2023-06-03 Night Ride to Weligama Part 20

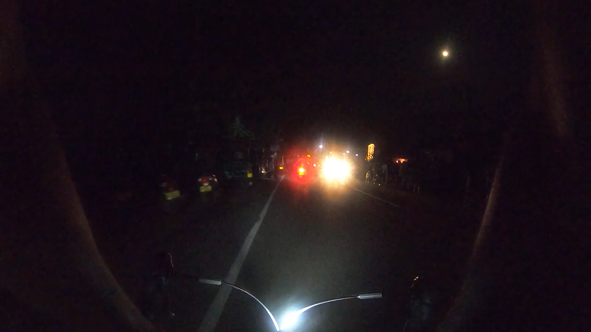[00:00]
ඉස්සෙන්නේ ගින්තොට පාලම අවට කියන තවත් දන්සලක් ගොඩක් හට ඉන්නව පේනවා.
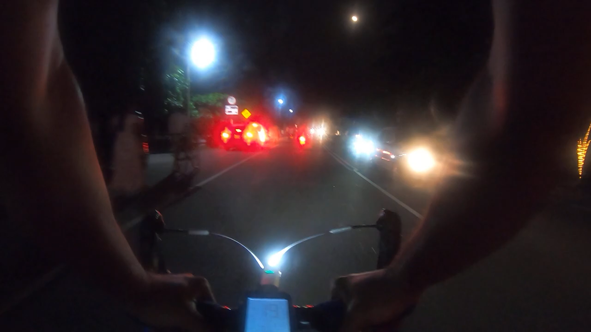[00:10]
ඒ වගේම මේ ගින්තොට පාලම උඩින් අපි යනවා. මොකද අපේ ගමන දුරයි. මාතර දක්වා ගමන් කළ යුතුයි. ඒ නිසායි අපි යනවා. මොකද අද රාළගොඩ නම් පැහැදිලි අයහපත් නැහැ. කුළඟ නම් තියෙනවා. සුළඟත් එක්ක තමයි තියෙන්නේ වැඩි.